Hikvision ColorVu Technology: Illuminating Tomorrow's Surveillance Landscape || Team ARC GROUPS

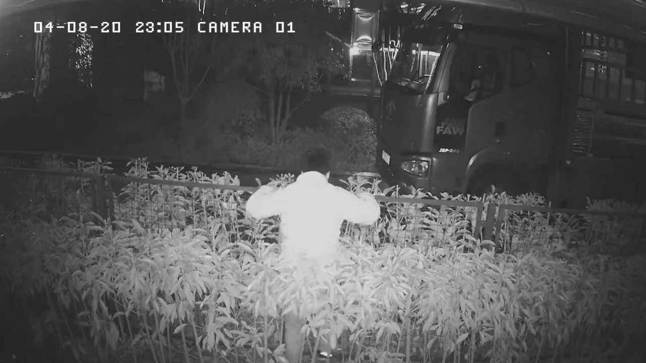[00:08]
When using a conventional security camera with infrared lighting for night monitoring, people,
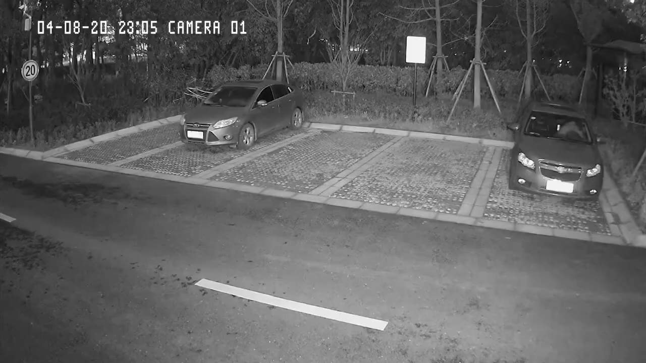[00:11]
vehicles or other important objects
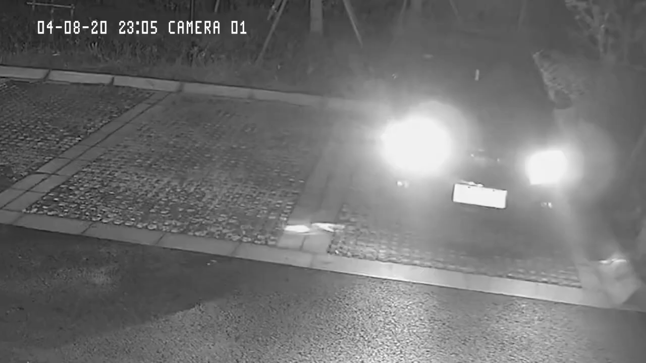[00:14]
can be blurry and blend into the background, making it difficult to identify details in black and white.